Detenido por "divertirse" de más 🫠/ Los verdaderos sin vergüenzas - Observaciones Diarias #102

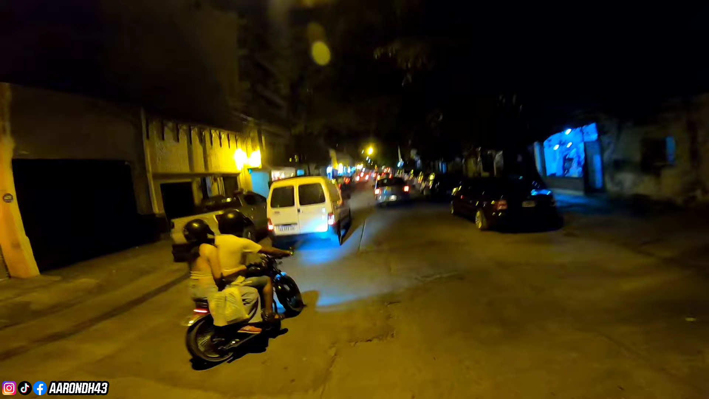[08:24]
Muy bien, respetando a ese señor ciclista, el amigo de Furgón.